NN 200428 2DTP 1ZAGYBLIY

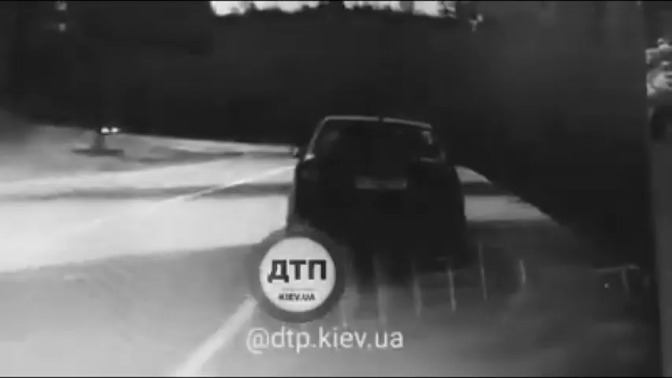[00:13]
На заукругленні Хюндай вилітає на зустрічну смугу. Дивом розійшлися із першою машиною. А от водій Мерседеса не встигає зреагувати. Удар майже лоб у лоб.